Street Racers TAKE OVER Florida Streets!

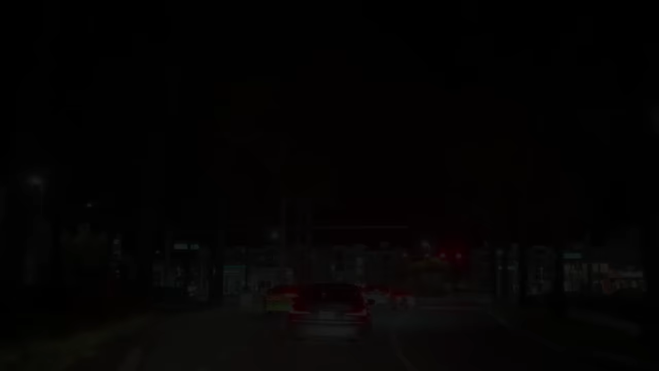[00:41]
Cops are blocking off the entrance so nobody can come in.
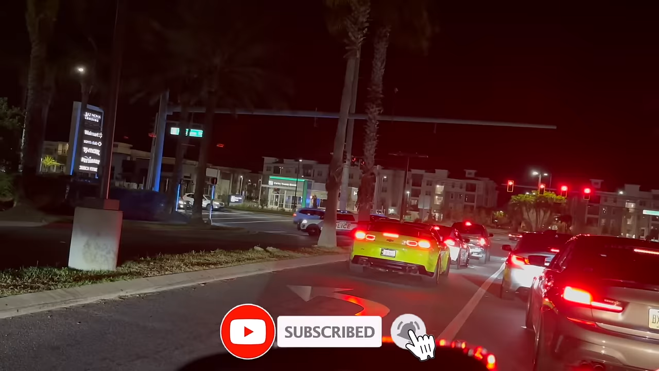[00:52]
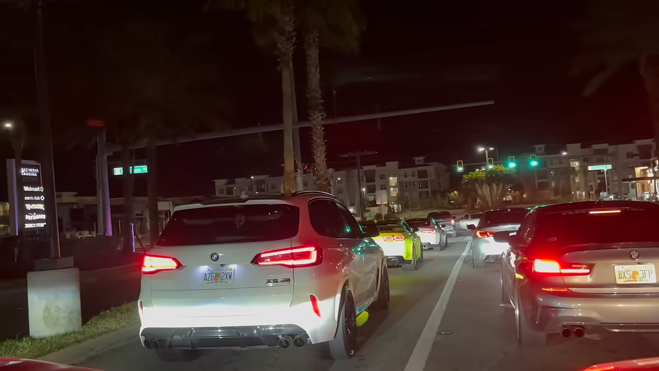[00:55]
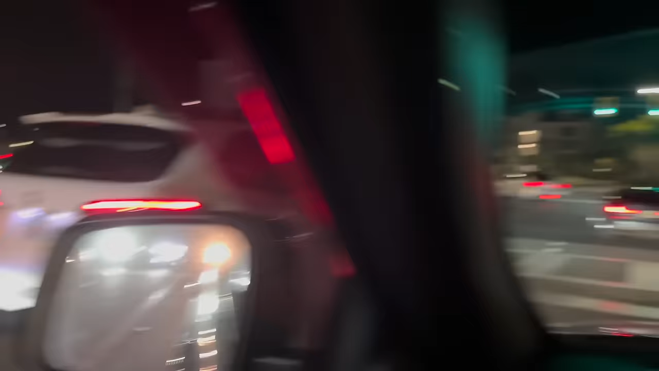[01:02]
I'm telling you, that SUV don't sleep on him. They're fast, man.
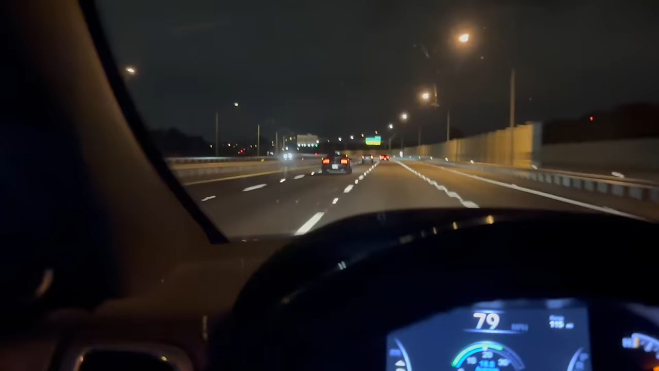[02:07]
It's that three-belt that just did the fly-by.
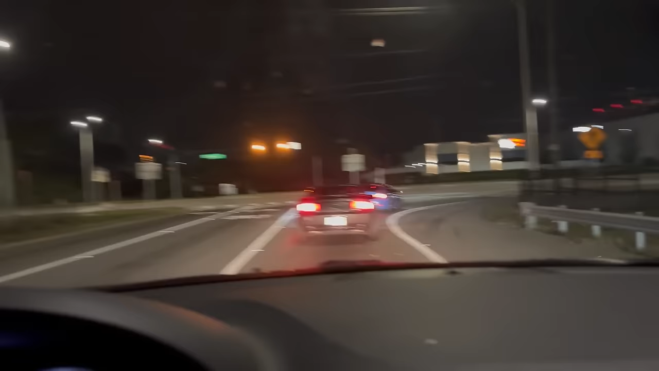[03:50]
oh that's a cop we're right behind the camaro now with no license plate left into the parking lot yep
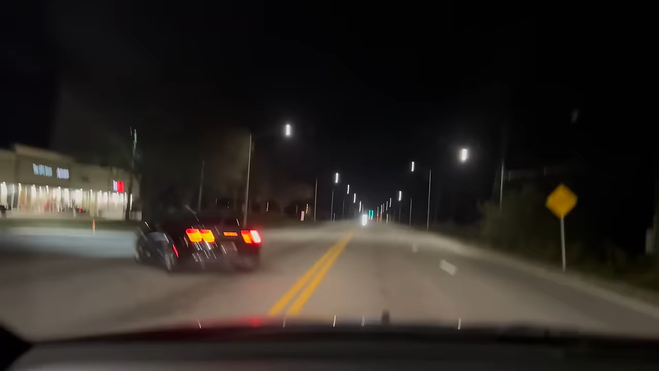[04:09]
you've entered the parking lot that porsche was moving
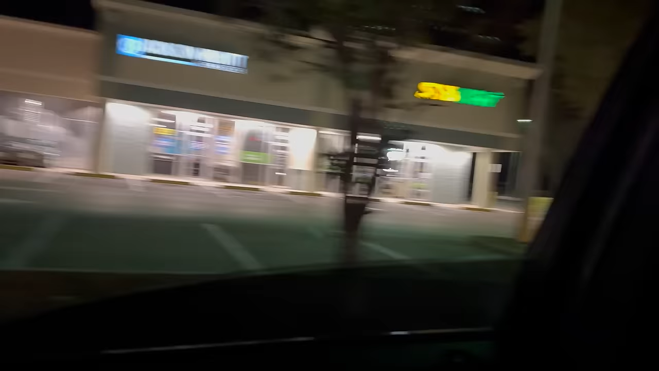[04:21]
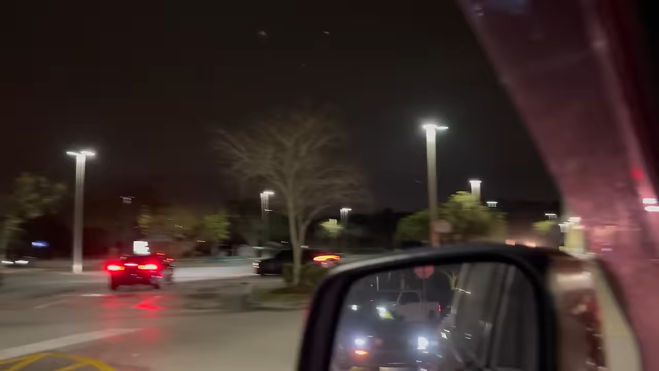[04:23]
looks like we all got here at the same time
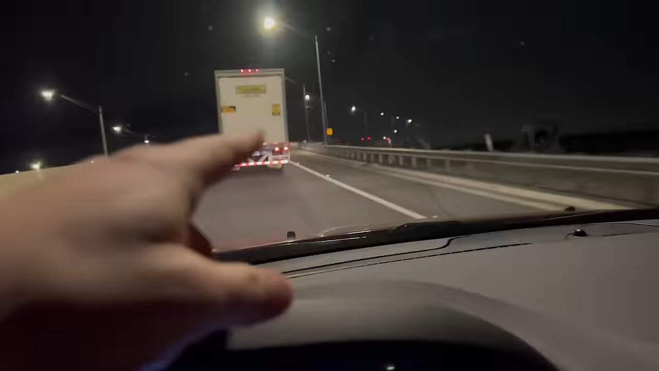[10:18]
We saw a bunch of cars get off this exit, so we're going to follow and see what happens. It was like a good 20 cars that I could even see.
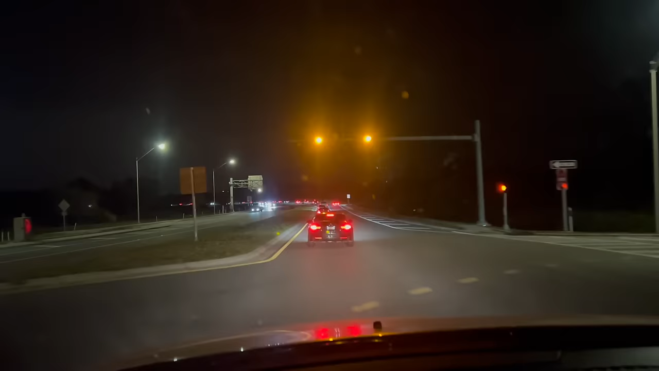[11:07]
This road is normally dead. Look at all the traffic.
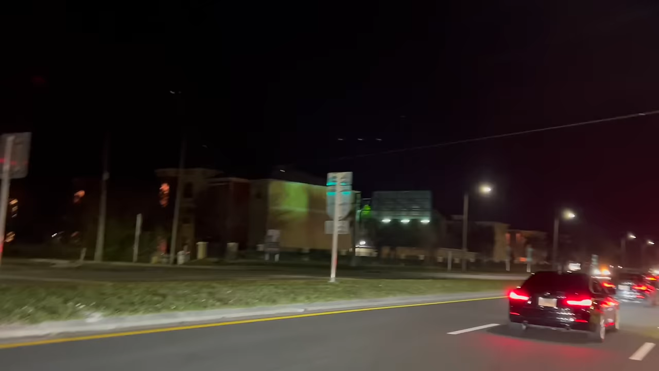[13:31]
Looks like everybody's going to this gas station and just chill for a bit. This meet turned out to be one of the best I've ever been to.